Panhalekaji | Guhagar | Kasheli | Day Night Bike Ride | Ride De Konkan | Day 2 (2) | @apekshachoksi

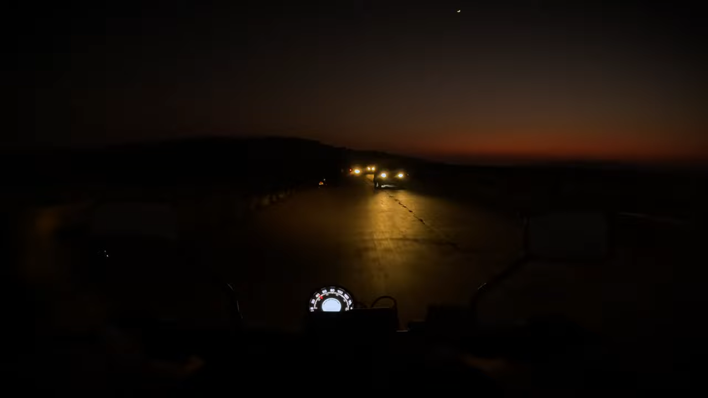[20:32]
आर स्टिल क्रॉसिंग अ विलेज सो देर आर पीपल अराउंड सो टिल नाउ इट इज़ ओके. आगे देखते हैं अभी कैसा है.
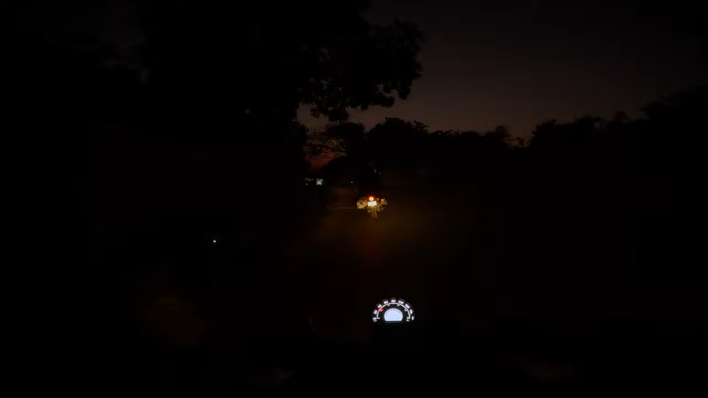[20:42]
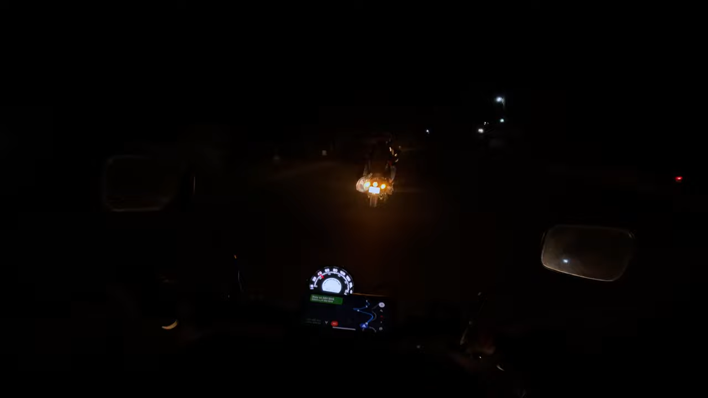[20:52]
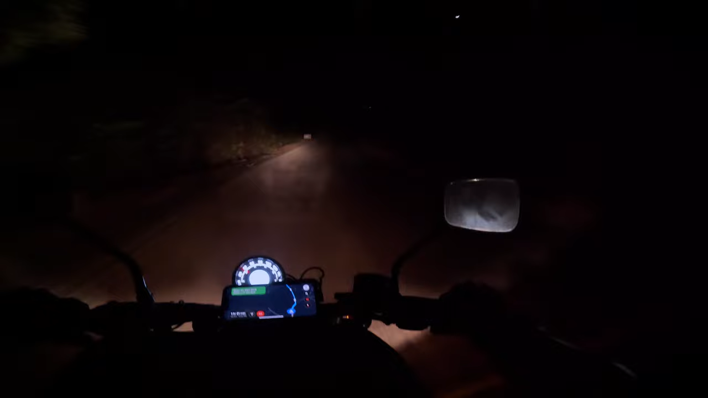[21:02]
ये रोड अभी दिन में होता ना तो इतना अमेजिंग दिखता था. आई नो दैट ये पूरा ऐसे ब्राउन वाला पैची फील्ड है एंड देन द स्ट्रेट रोड, बट यही रोड रात में कितना हॉरिफाइंग दिखता है. नहीं, आई मीन दिस इज़ माय फर्स्ट एक्सपीरियंस लाइक दिस. मुझे टेंशन आ रहा है, आई एम नर्वस आई नो, बट ट्राइंग टू बी वेरी मच काम.
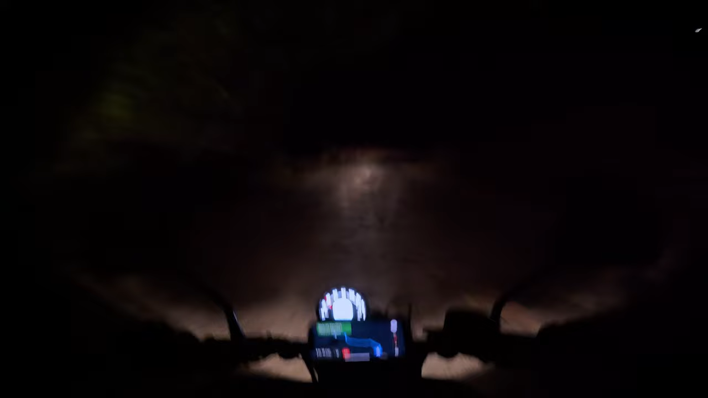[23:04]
आई कांट सी देम. ऐसे अंधेरे रोड पे आके ना स्लो डाउन करने का कुछ मतलब नहीं है वैसे. गाइज कम फास्ट यार, मुझे दिख नहीं रहे. हाँ अभी दिखा कुछ तो.